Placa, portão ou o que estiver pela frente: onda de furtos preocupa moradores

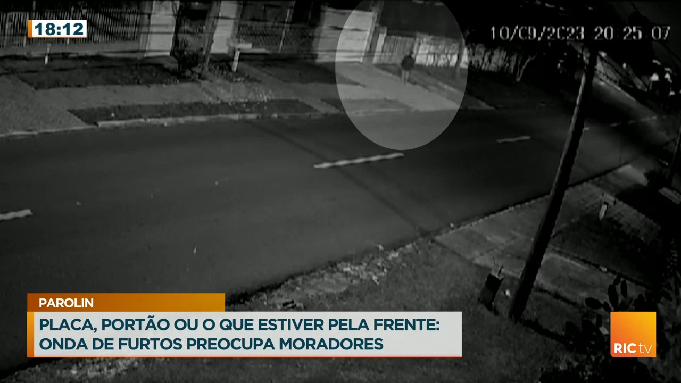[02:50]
Neste vídeo, um dos flagrantes, o homem pula o muro e entra na casa. E quem mora na região diz que não tem horário para isso acontecer.